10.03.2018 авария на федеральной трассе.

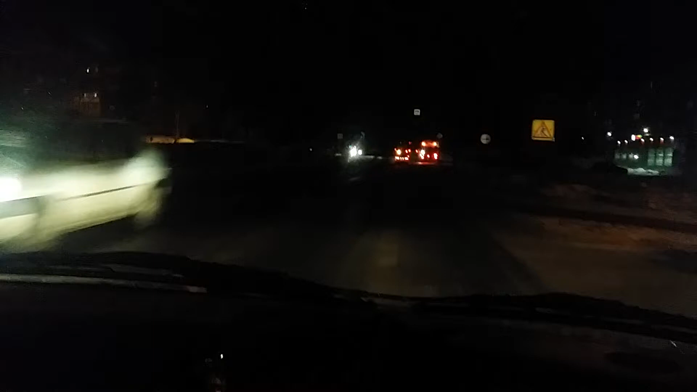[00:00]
какая-то у них. То ли чего-то, да, то ли какая-то авария. Авария, такое впечатление, что кого-то сбили.